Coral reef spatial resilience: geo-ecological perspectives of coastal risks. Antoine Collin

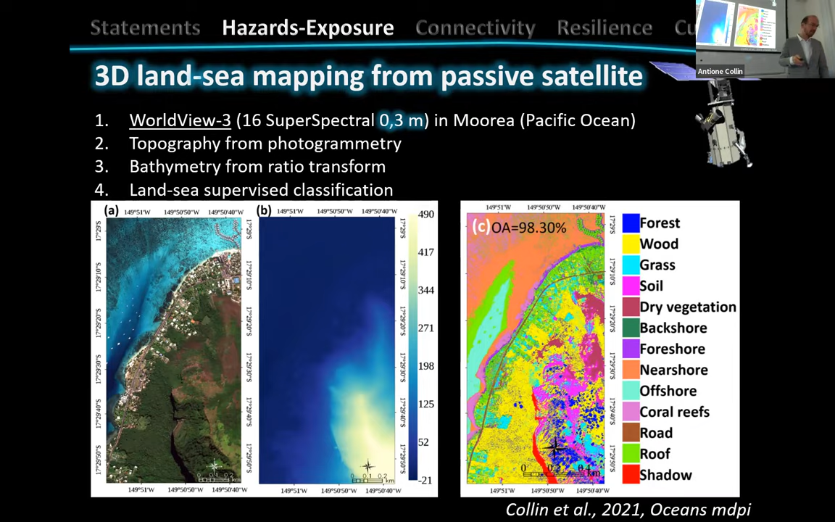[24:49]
and here you have the classification of the land and the sea with a really, really good overall accuracy of 98%.